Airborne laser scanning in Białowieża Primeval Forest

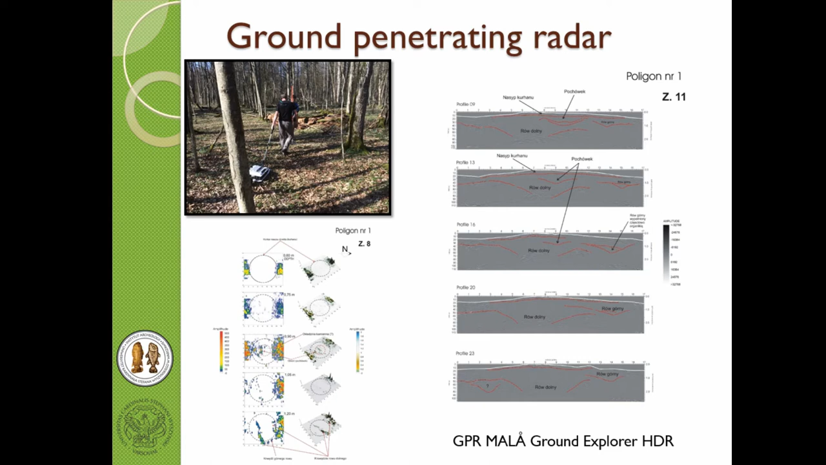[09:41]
We didn't spot anything interesting. I know that there are some other geophysical researchers in the Belarus forest. They met some wider area of those researchers, but I'm not sure if they found also anything interesting.